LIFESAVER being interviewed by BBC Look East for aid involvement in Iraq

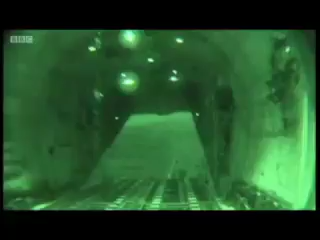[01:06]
before being airdropped by the RAF to the tens of thousands of Yazidi refugees stranded in northern Iraq.
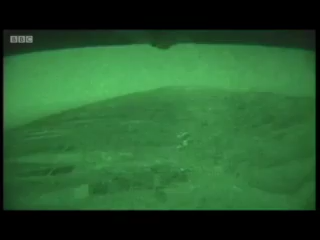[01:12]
In total, DFID has pledged £8 million to order to help the refugees in northern Iraq. Two million of that will be airdrop supplies.